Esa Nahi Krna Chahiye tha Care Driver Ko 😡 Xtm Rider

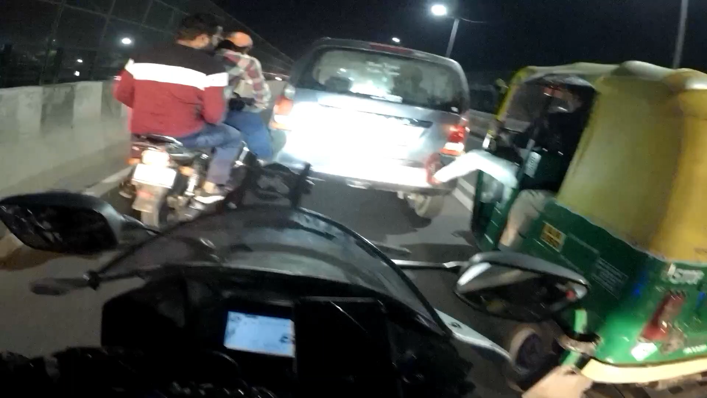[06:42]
गाइस यह भाई भी ना आगे से हमारे आगे था यह और यह हमारे आगे से यूटन लिका आया भाई ने मतब टो करने के लिए बहुत अच्छी